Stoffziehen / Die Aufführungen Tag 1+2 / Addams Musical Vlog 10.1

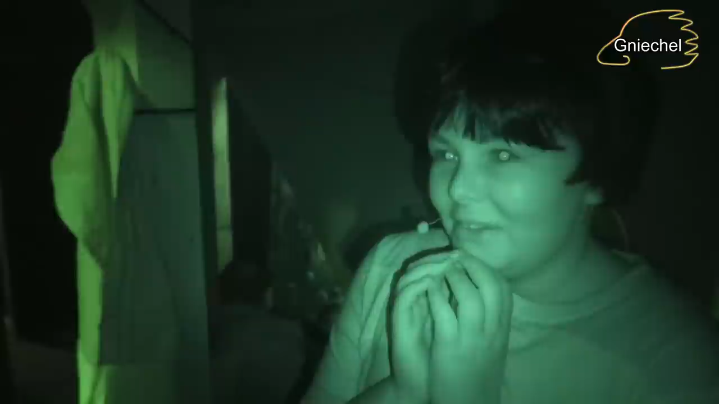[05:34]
Du musst doch eine rauchen, das beruhigt. Oh Gott, im Nachtsichtmodus bist du noch gruseliger.